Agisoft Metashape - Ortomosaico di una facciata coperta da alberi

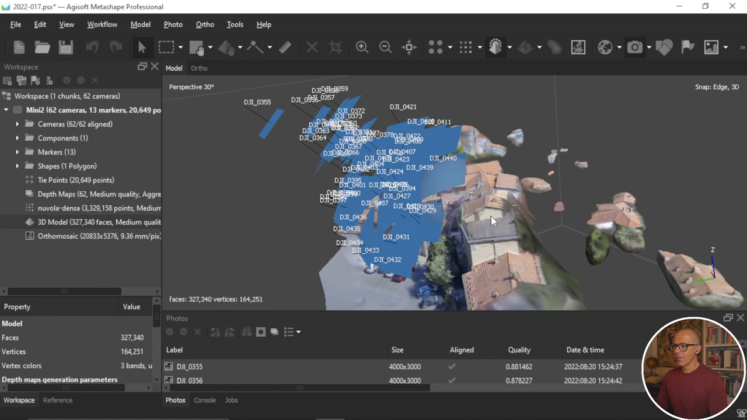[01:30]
fotografie da drone, di una porzione di un fabbricato che è stato oggetto di rilievo e per il quale adesso vorrei provare a creare l'orto mosaico della facciata principale.
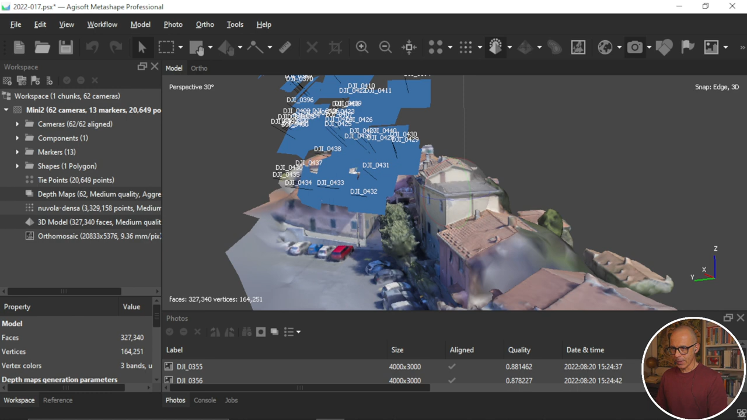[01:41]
Allora, proviamo ad andare un attimo all'inizio del processo, all'inizio del processo,
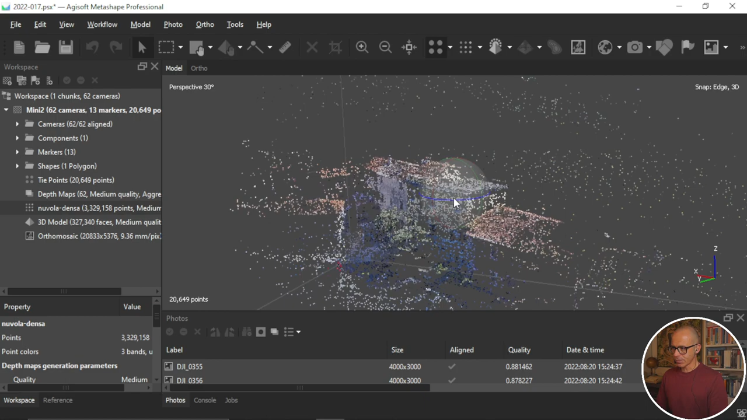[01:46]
o meglio, il processo inizia con l'allineamento delle immagini.
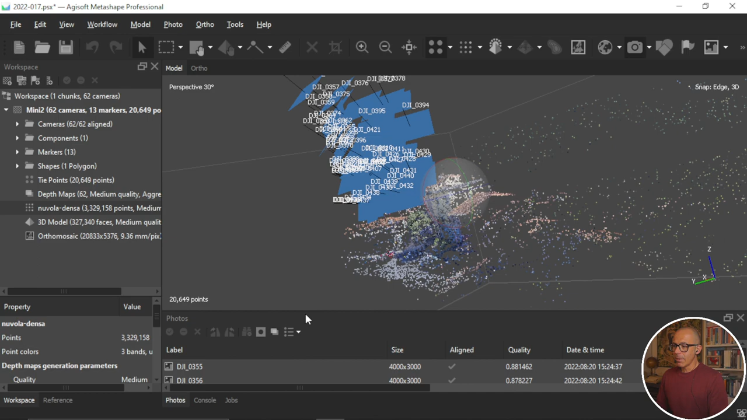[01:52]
Ti faccio vedere magari, o forse lo capisci anche guardando la posizione delle camere, o forse possiamo anche scorrere camera su camera.
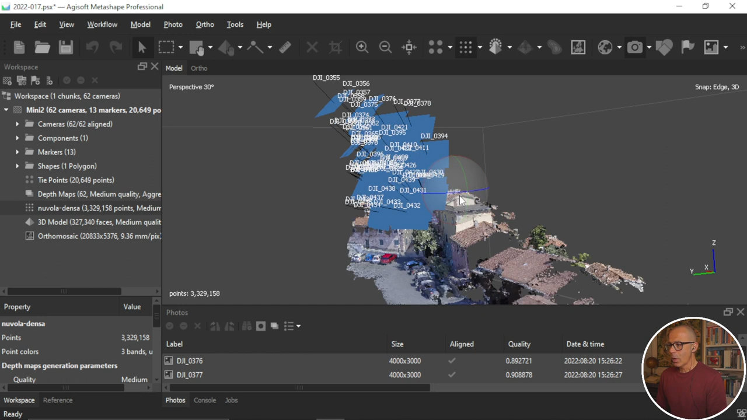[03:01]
Adesso qua ho rifatto un po' il progetto con parte delle immagini, perché poi c'erano delle immagini che andavano anche dall'altra parte. Ho creato una nuvola densa in qualità bassa, qualità media, scusa,
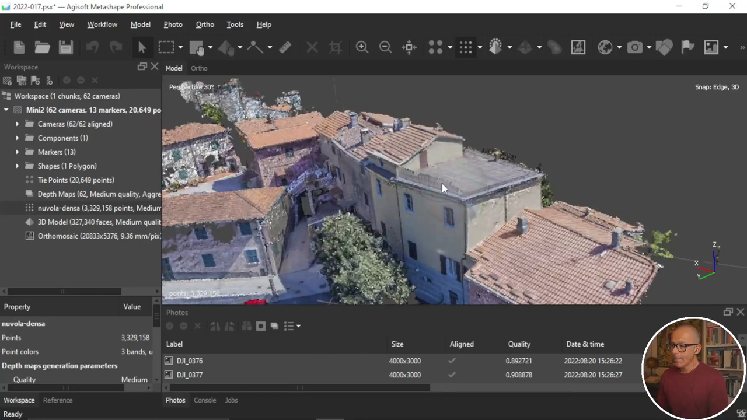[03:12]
e come vedi, se guardo la nuvola densa al netto di qualche increspatura della superficie, direi che la facciata, tutto sommato, da un punto di vista della geometria, esiste.
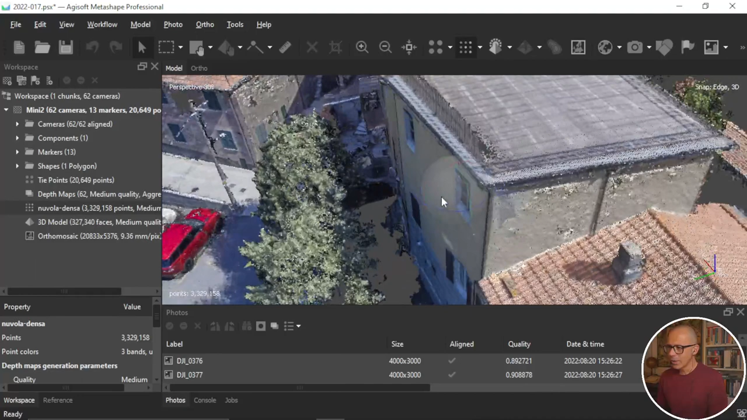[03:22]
Cioè, al di là del fatto della parte calpestabile, qua c'è una sorta di piccolo cortile interno, un cortile esterno, ma ancora all'interno della proprietà,
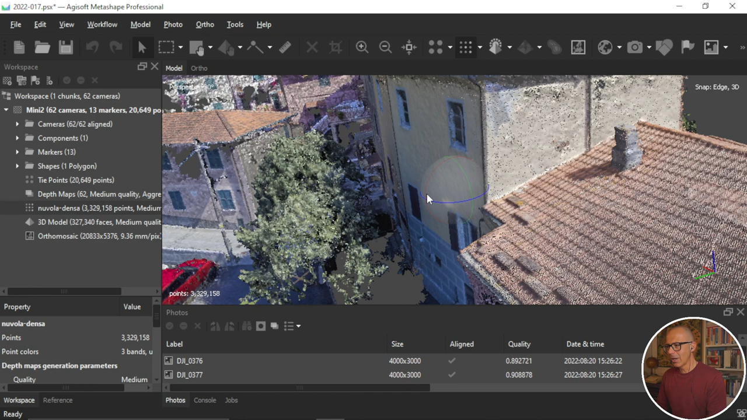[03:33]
al di là di questa parte la facciata esiste. Qua ci sono degli scali che conducono alla porta, e quindi, tutto sommato, la geometria è ok.
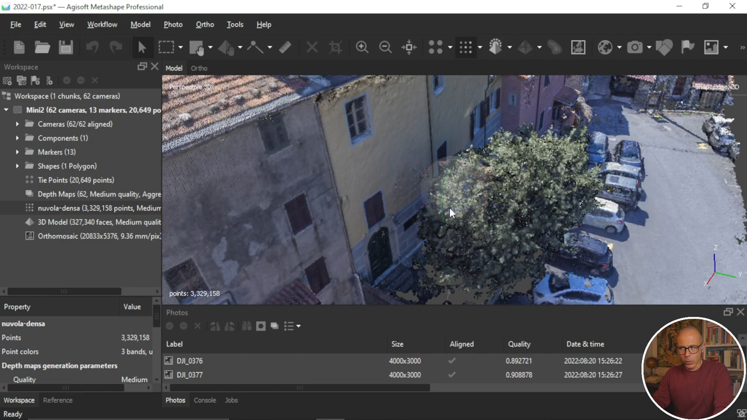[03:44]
Per il mio lavoro questo era più che sufficiente, ma se io dovessi creare un orto mosaico di questa roba qua, i problemi possono essere per niente trascurabili. Perché?
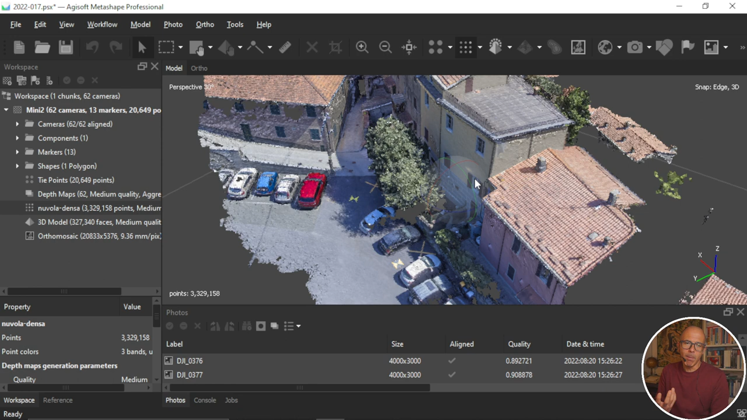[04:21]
ma per gli elementi verticali è un po' poco forte rispetto alla mesh, e allora creo una mesh. Ho creato una mesh, un modello 3D, utilizzando le mappe di profondità. Modello 3D che chiaramente ha abbracciato un'area molto più vasta rispetto a quella che mi interessa,
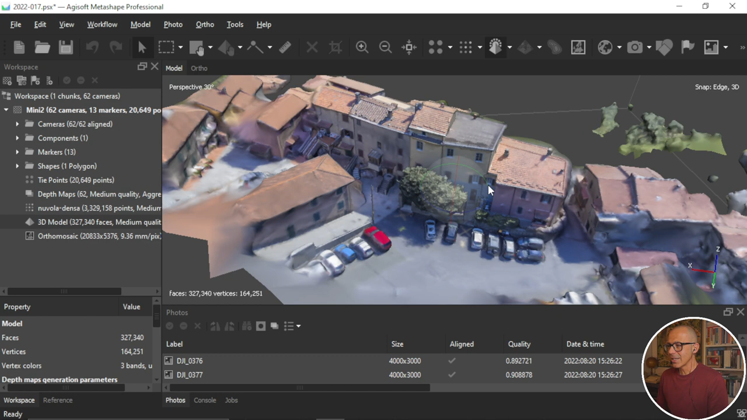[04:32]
perché le fotografie abbracciavano, interessavano delle parti esterne alla facciata del fabbricato. E quindi, anche nel modello tridimensionale, se io lo vado a vedere,
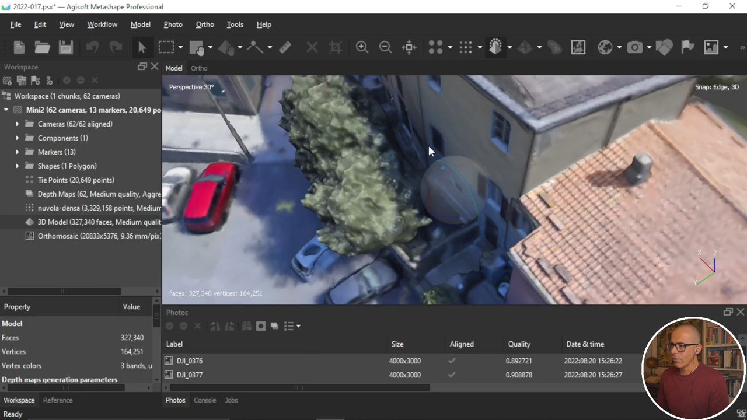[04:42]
tutto sommato la geometria della facciata esiste. Allora, creiamo l'orto mosaico. Prima di creare l'orto mosaico io ripulisco il modello digitale, scusa, la mesh,
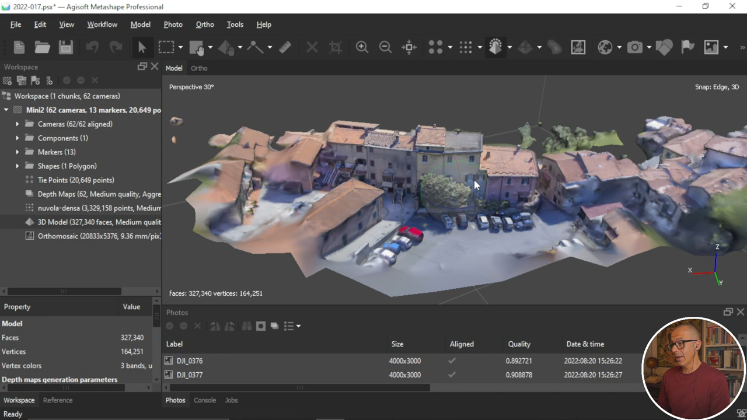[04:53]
perché altrimenti la creazione dell'orto mosaico verrebbe spalmata su tutta sta roba qua che a me non interessa. E allora, ritaglio la mesh. Ti faccio vedere un paio di step.
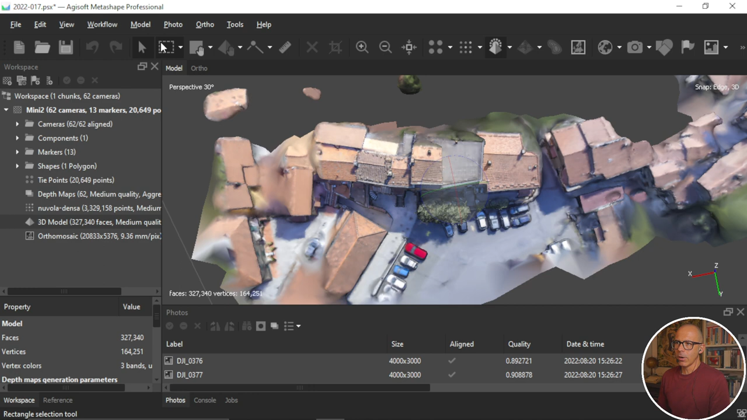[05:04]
Allora, il primo step che faccio è prendo la mesh e ne tengo soltanto una parte, questa parte qua. Ok, direi che va bene, magari posso aumentarla un po', posso abbracciarla un po' di più. Tengo volutamente dentro l'albero.
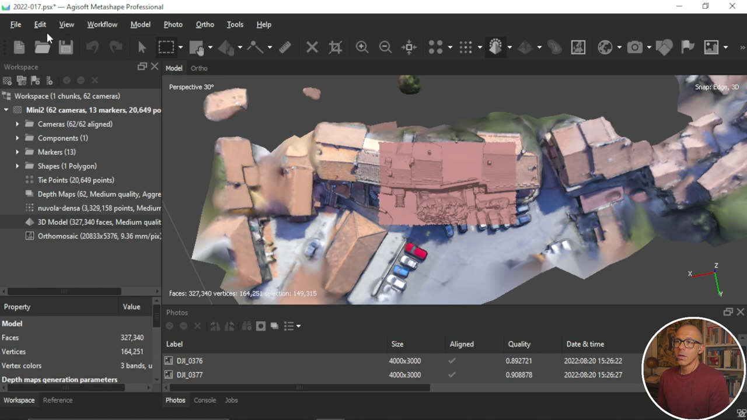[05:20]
Edit, Invert Selection, Cancello.
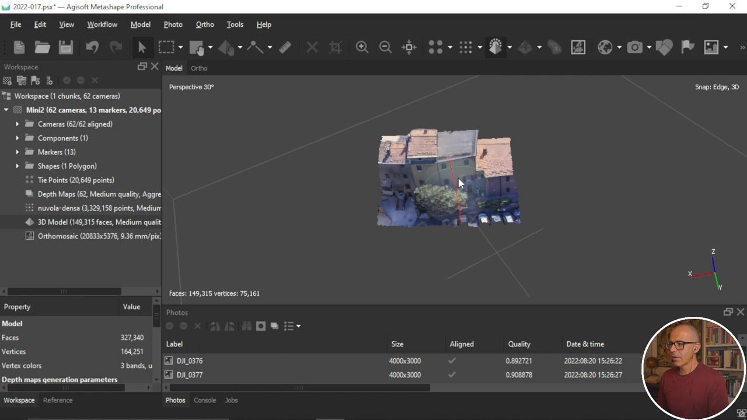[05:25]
E qua ho la mia mesh che verrà utilizzata per provare a creare l'orto mosaico.
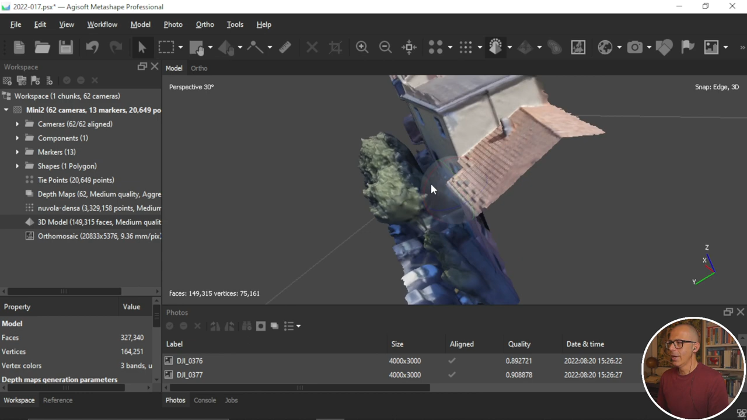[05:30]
Il modello, a questo punto, è molto più focalizzato sull'area che mi interessa mappare in termini di orto mosaico, e quindi Workflow. Esiste già l'orto mosaico che ho fatto prima, ma anzi lo elimino perché non ho fatto il ritaglio della mesh,
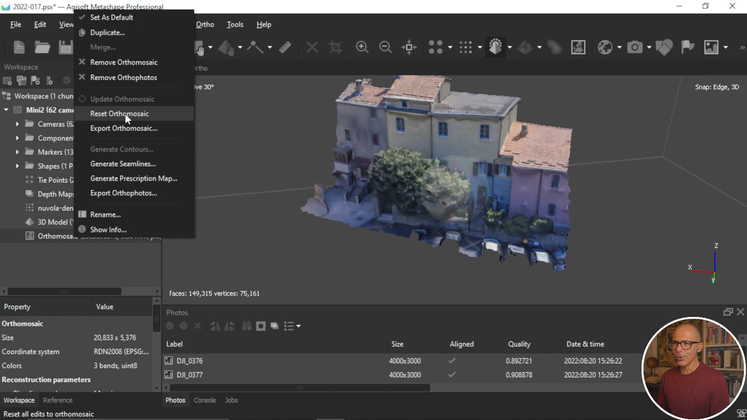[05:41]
quindi faceva un po' schifo. Workflow, Build Orto Mosaic. Ah, prima mi devo mettere in una vista che sia rappresentativa, adesso non sto tanto a creare un sistema di riferimento che sia effettivamente solidale con la facciata. permettimi questa velocità in questo passaggio, qui vado molto veloce cercando di mettermi in una vista che tutto sommato può essere rappresentativa, e poi gli dico planare, quindi type planare,
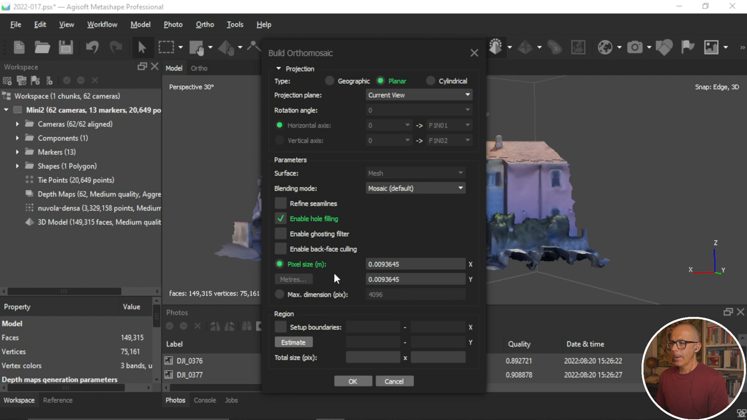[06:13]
current view, lasciamo tutto quanto invariato, gli dico ok, e lui cosa fa? Orto rettifica le immagini. Già questa cosa qua è il preludio a quello che succederà dopo.
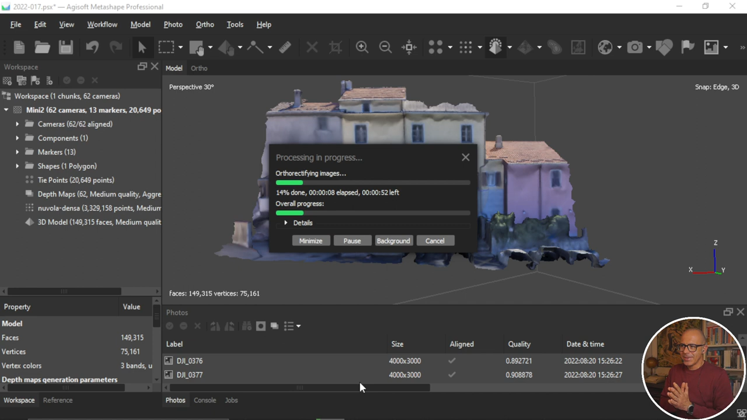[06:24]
Cioè, lui mi sta dicendo, io sto rettificando, orto rettificando le immagini, tutte le immagini. Tutte le immagini e quindi tutte le immagini contengono la maggior parte, ma direi quasi tutte, gli alberi.
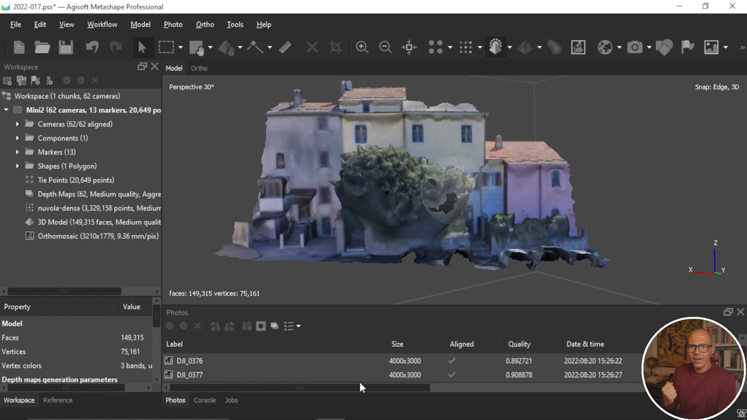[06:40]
Quindi lui rettifica tutte le immagini all'interno del suo dataset. E se vado a vedere l'orto mosaico, quello che mi trovo è questa roba qua.